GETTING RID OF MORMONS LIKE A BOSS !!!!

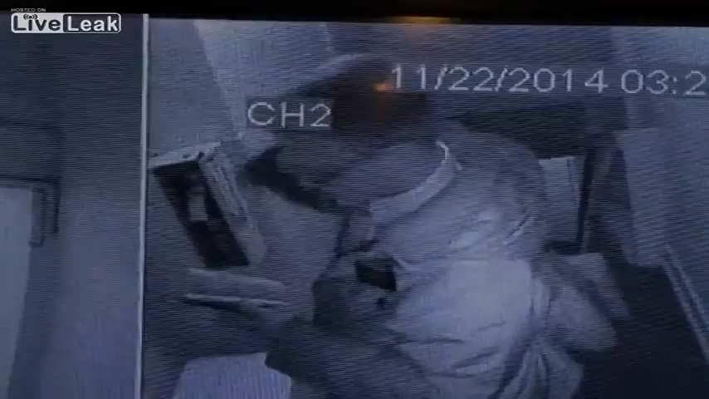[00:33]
look they got their little bibles they got their little thingies on